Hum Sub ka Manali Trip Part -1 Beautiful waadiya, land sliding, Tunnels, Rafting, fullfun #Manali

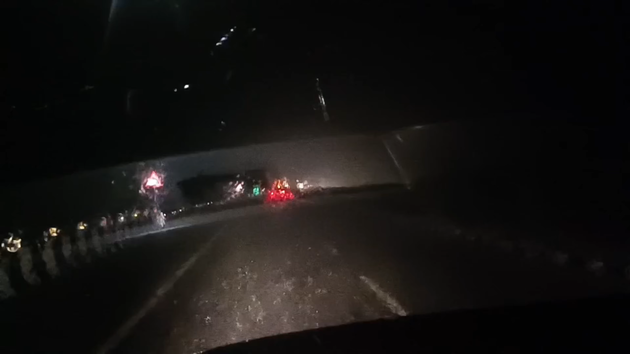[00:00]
कि बहुत स्पीड में बारिस आई है बहुत तेज यह देख हवाई पर अभी मना लिए डाइसो किलोमेटर के आसपास बचा हुआ है और बारिस बहुत तेज आई हुई है पीच में पिछे रूप गई थी थोड़ी देर के लिए लेकिन अब दोबारा आगे फिर बारिस में ल
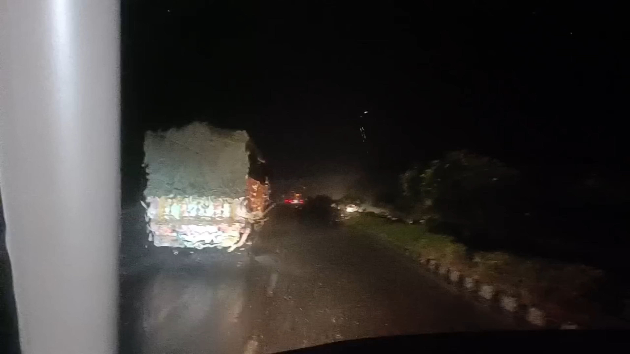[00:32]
पारिस अने के अकान मोसम बिल्कु ठेंडा हो गया हुई है है हम यह मोरा टोल पलाजा भी आगे है
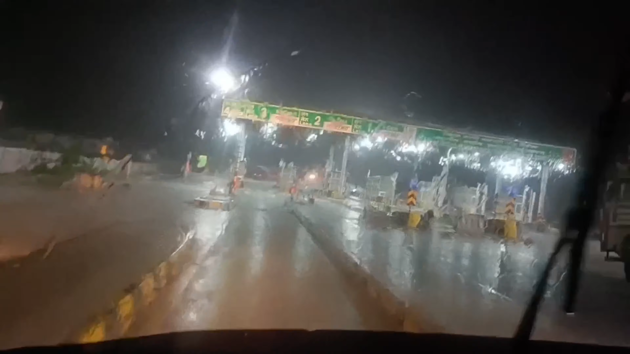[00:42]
मनाली की तरफ हम चंडीगड
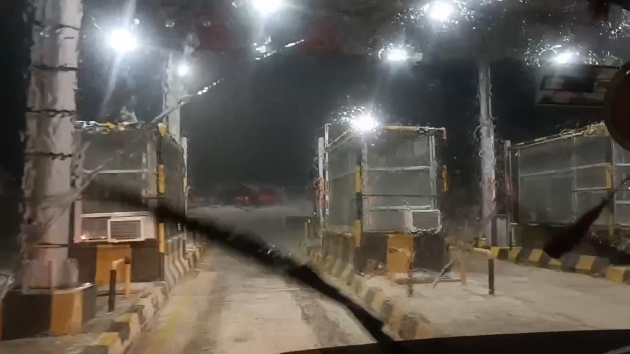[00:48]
से मनाली की तरफ कम से कम सतर-ची किलोमेटर के आसपास आगे हैं
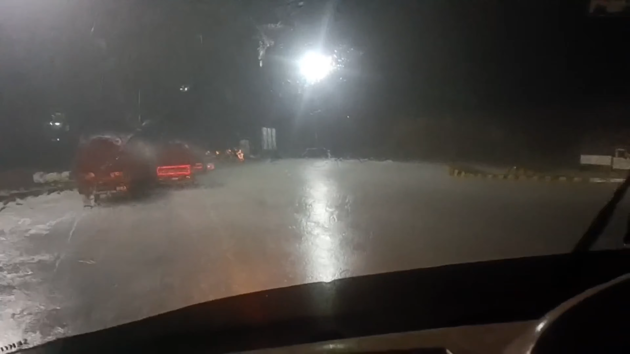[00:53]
लगबग सतर-ची किलोमेटर के आसपास आगे हैं और बहुत तेज बार इस चले हैं देखो वाइपर कितने स्पीड में चले हुए है और यह जो मोरा गाव ना इससे च्यार-पाच किलोमेटर पहले चड़ाई स्टार्ट हो जाती है वाई देखो अब चल रहे हैं यहां अ�